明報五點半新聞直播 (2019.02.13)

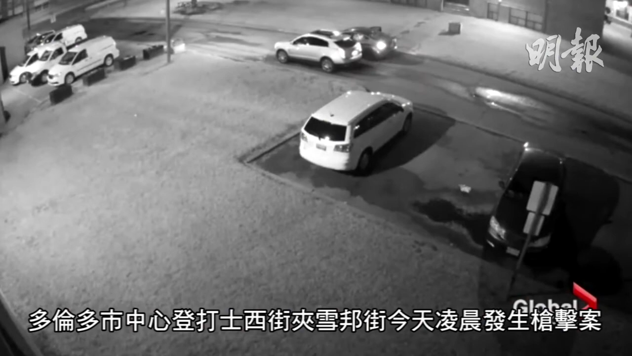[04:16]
多倫多市中心燈打市街甲雪邦街今天凌晨發生槍擊案一個中槍男子就在便利店裡求助由救護車送到醫院急救傷勢嚴重